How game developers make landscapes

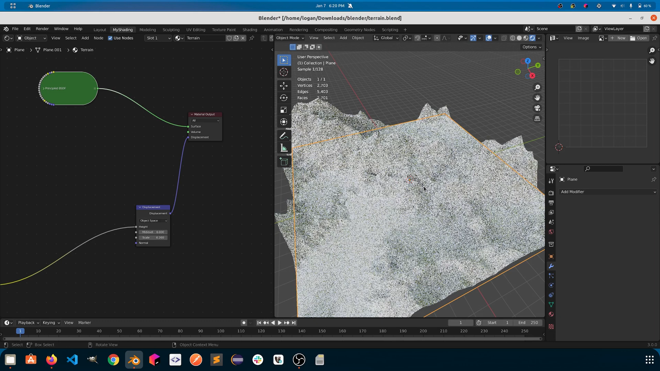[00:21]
We can take a normal 2D plane and tell Blender to raise and lower each little piece of this plane according to the image that we have. Now comes the really fun part.